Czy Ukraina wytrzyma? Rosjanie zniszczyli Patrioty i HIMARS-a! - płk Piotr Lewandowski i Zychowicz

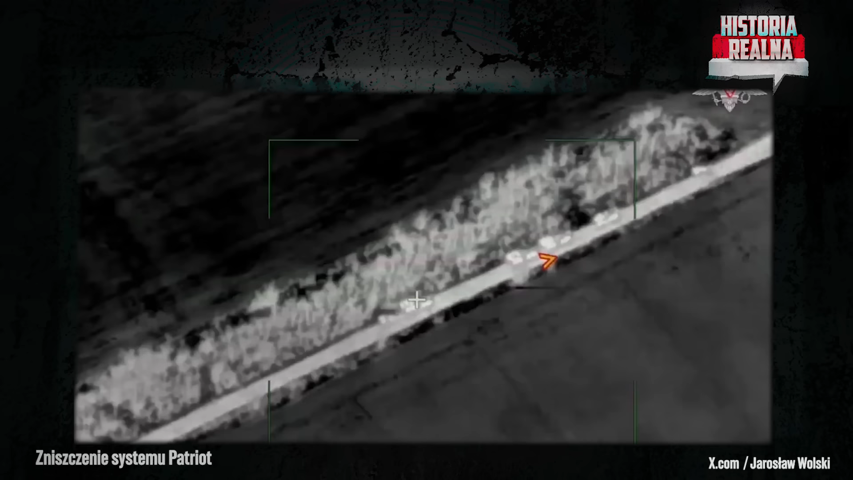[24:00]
Nie mamy pewności, czy S-300, czy Patriotów. Chwalą się, że Patrioty.
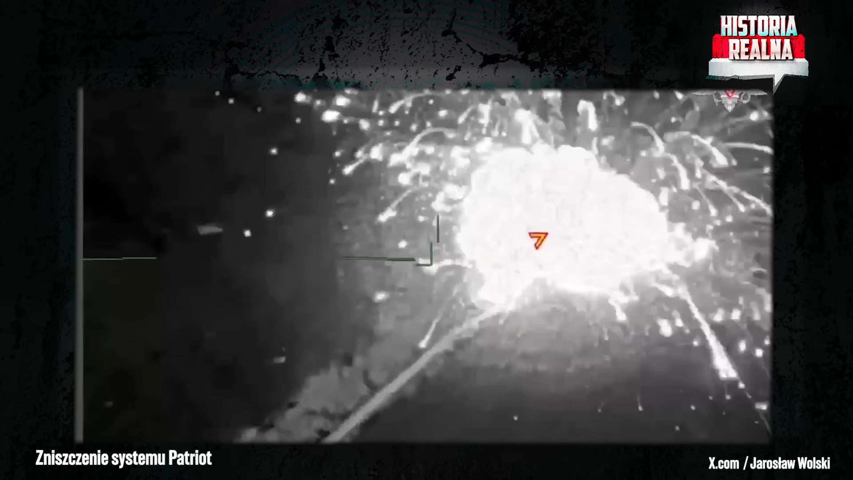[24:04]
Zresztą ja nie chcę dywagować, czy były to Patrioty, czy S-300. Skąd pomysł, że Patrioty? Dlatego, że w składzie kolumny były pojazdy MAN.